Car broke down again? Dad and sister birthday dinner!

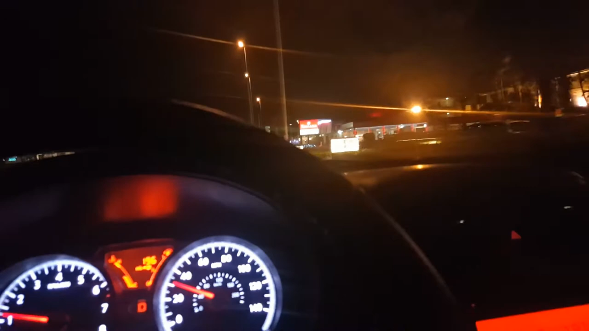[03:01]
Well, who's driving? Probably Taja. No, Taja's not. Taja's in the passenger side. How do you know? Because I saw her hair. If this ain't Taja, then what do you call that? If I ain't a hot one. Look, right here. She going to L House. Oh, it's right here. This is next to the pancake house. It's not even called the L House. It's called Miller. Oh, it does say L House. Oh, my God. I always see this.